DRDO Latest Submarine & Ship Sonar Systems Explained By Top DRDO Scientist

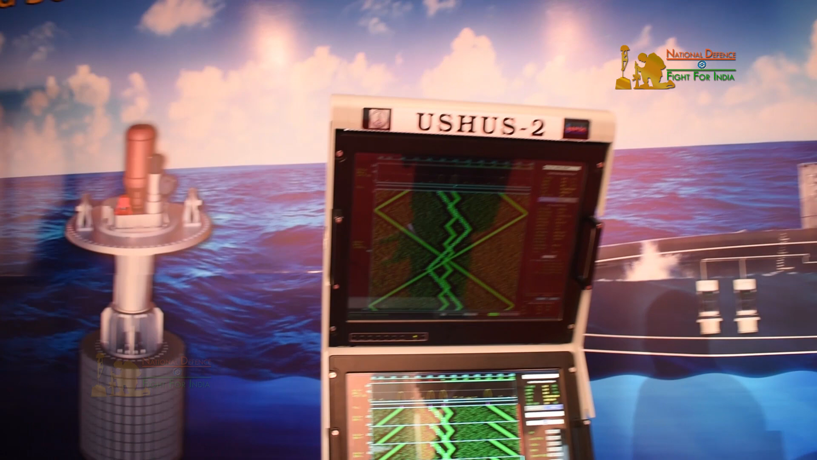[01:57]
So, this is the console operator console where the operators of the sonar system will be able to see what happens in the vicinity whether there are any other targets or other vessels nearby.